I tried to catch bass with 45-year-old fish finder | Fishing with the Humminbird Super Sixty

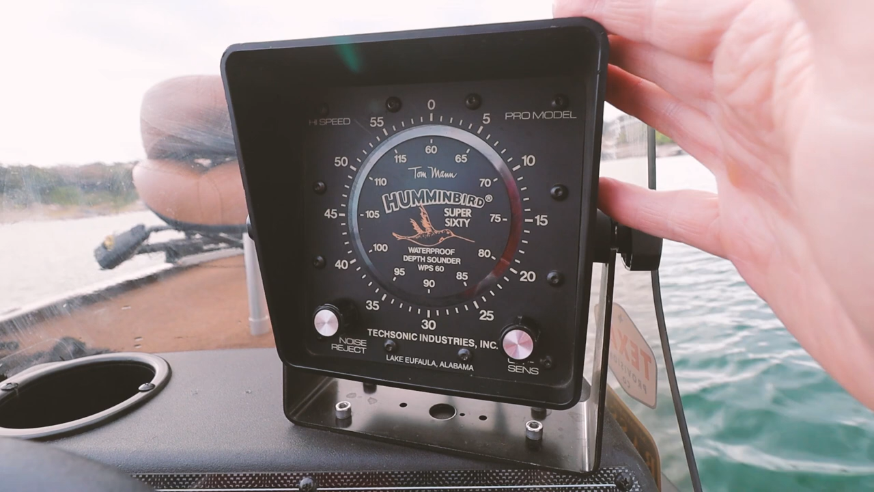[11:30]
So, here's my vintage Tom Band Super 60, made from Texonic Industries in Lake Eufaula, Alabama. So, right now, we've got two different lines here.
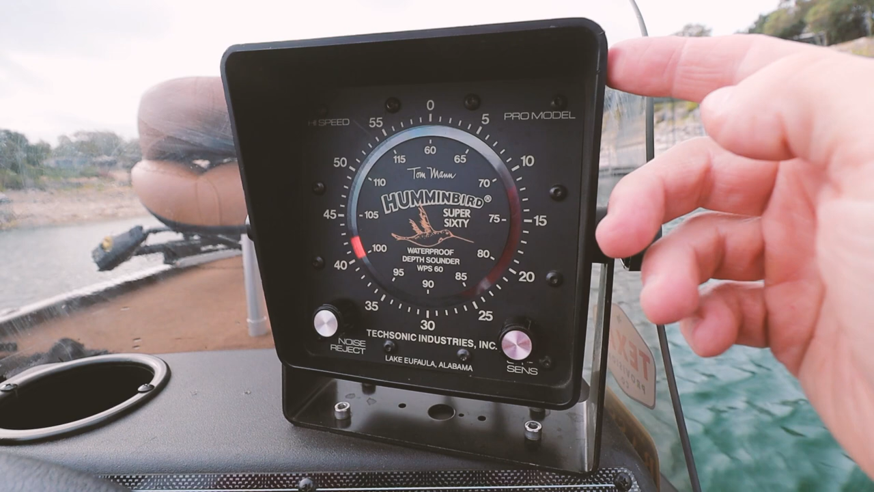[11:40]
The first line that you see is the surface.
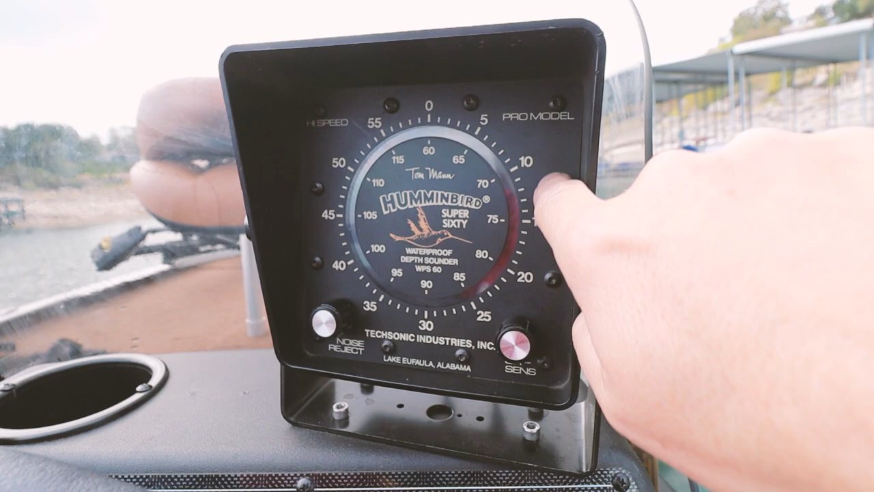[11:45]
And the second line is the bottom.
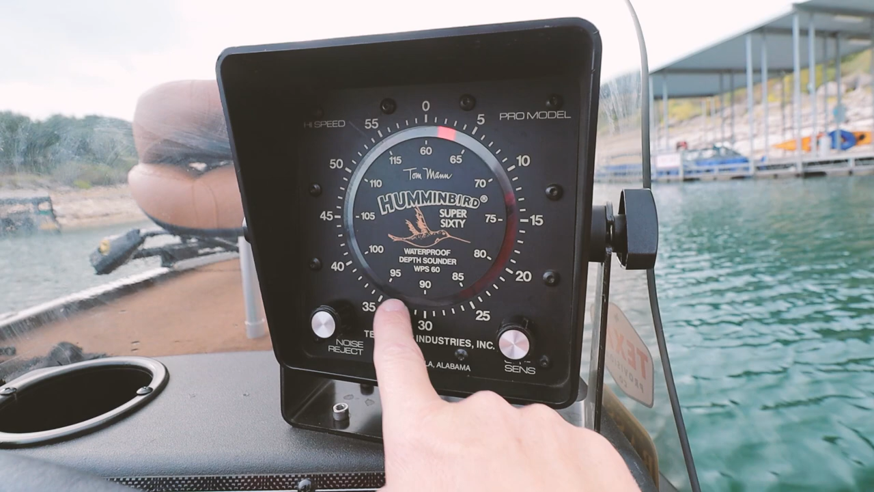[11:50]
Depending on how wide this band is, it lets you know if you have a hard bottom or a soft bottom.
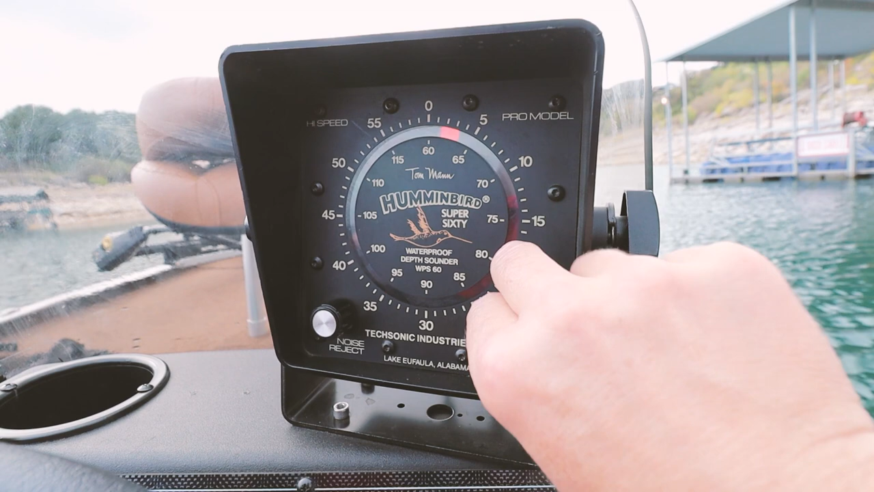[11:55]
And because we know it's a hard bottom, I want to reduce that as much as possible. So, zero. We've got a hard bottom of about 35 foot.
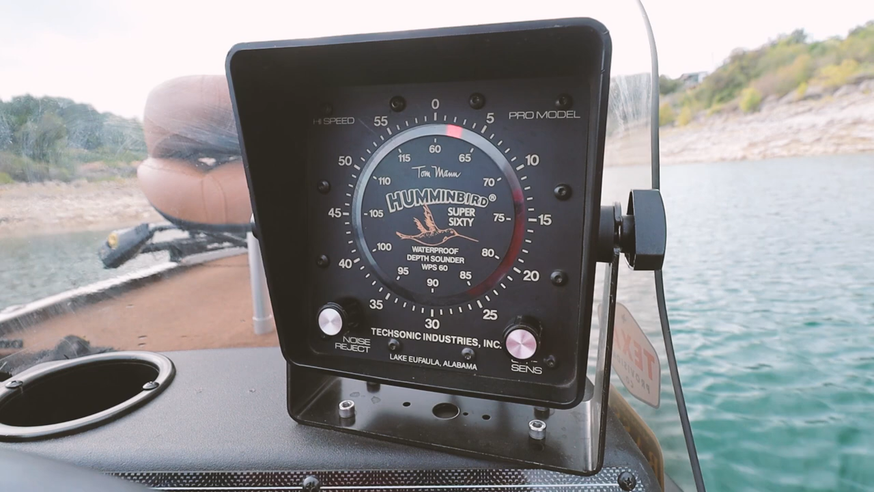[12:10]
And we are just sort of following this little cove back here. Now, any intermittent blips, there's a couple different things that can happen. One is if you see an intermittent blip in the water column,
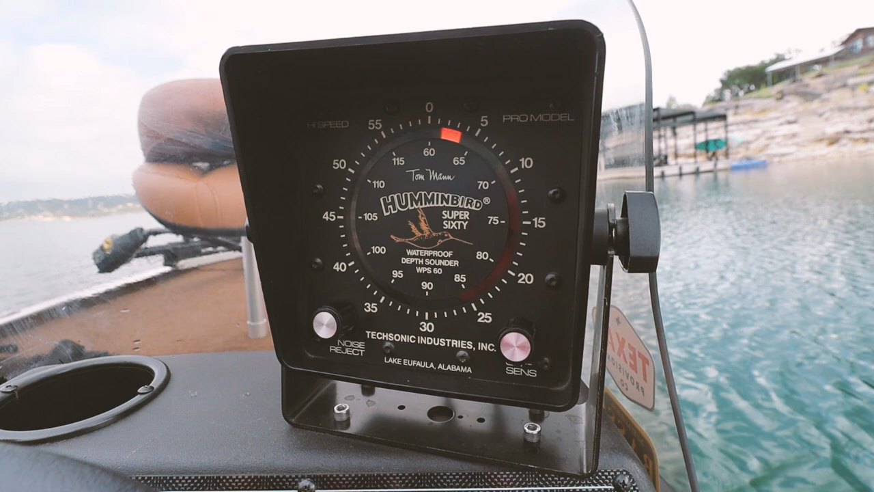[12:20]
that can be fish if it's just a quick flash and then goes off.
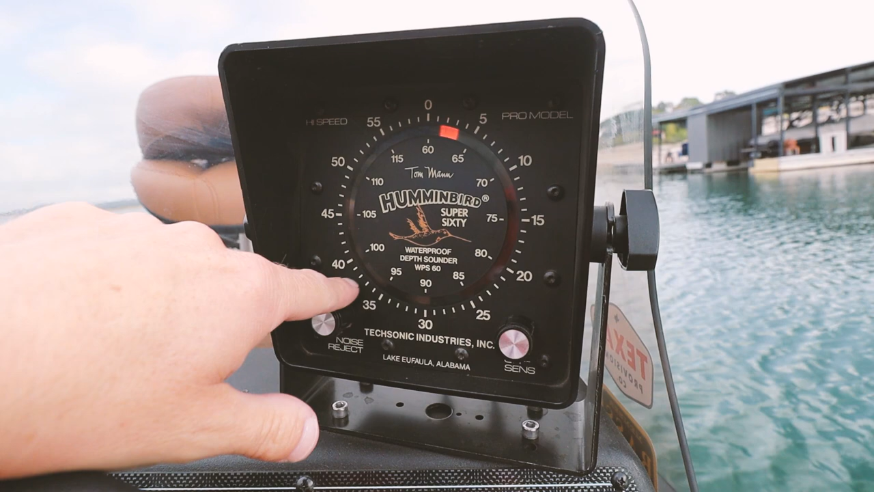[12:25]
If it's a little bit more solid at the bottom, it could actually be a weed line or even a structure. If you had a tree, let's say we're in 45 feet of water, if the tree was 10 feet tall,
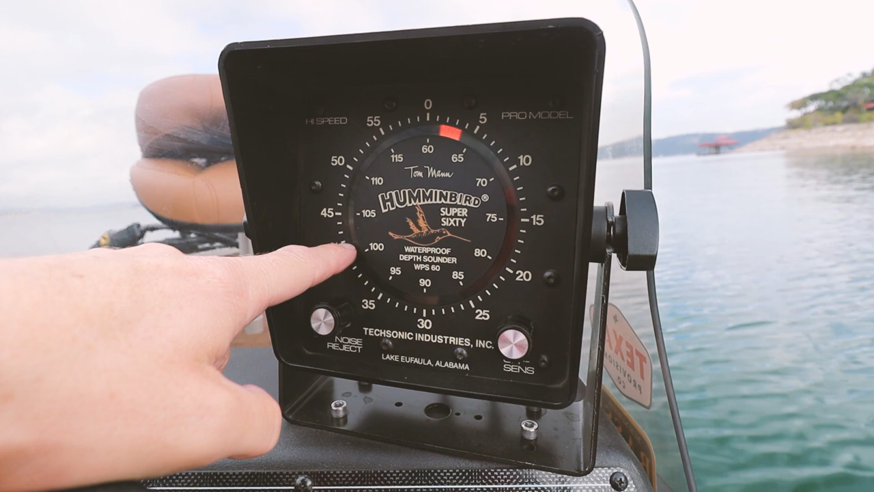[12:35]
you would actually see some extra blips up in here that would be more solid and consistent than a fish blip.
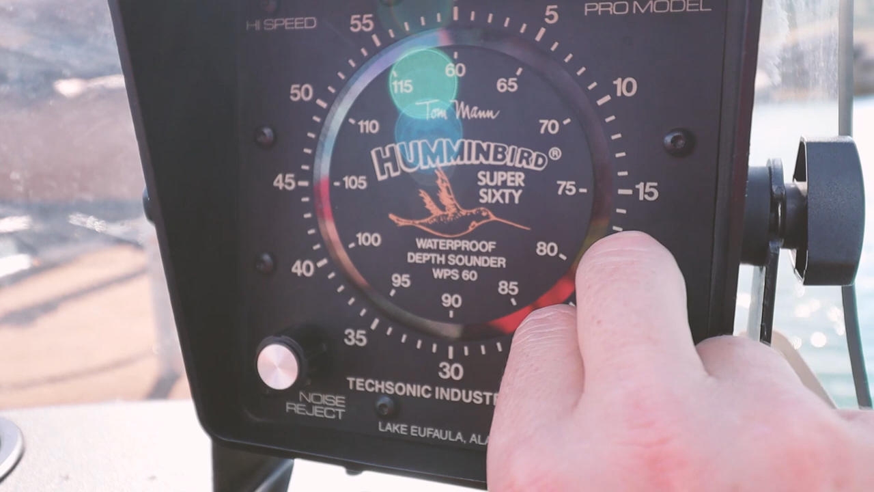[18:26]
So, right now, we're actually in 60 feet of water.
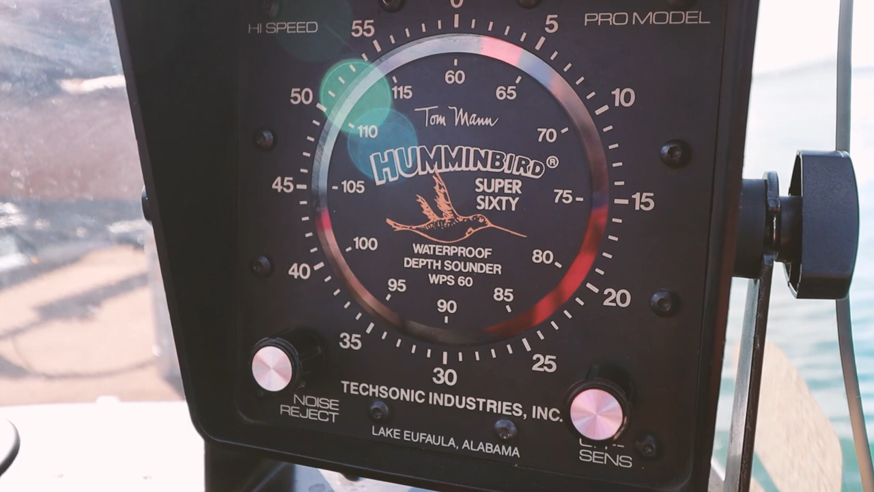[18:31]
When we start heading up toward the ledge here, you're going to see our depth meter splice.
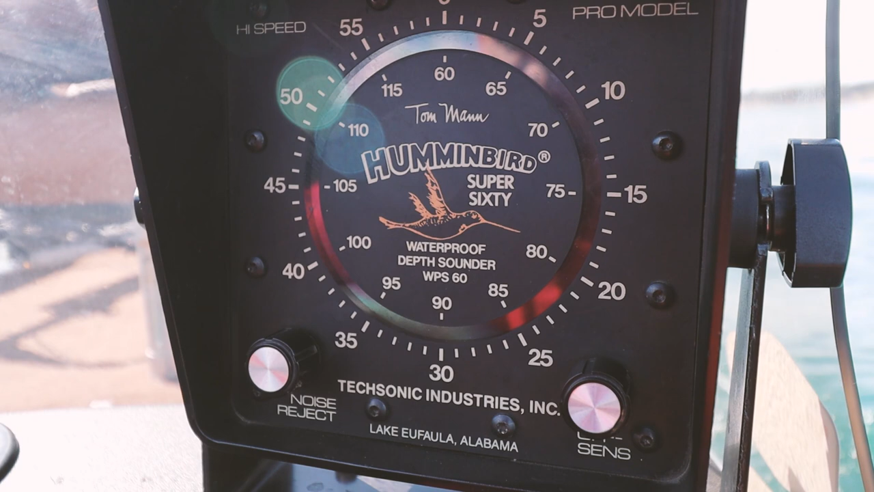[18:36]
We're going to have a line here at 55 and a line at 0.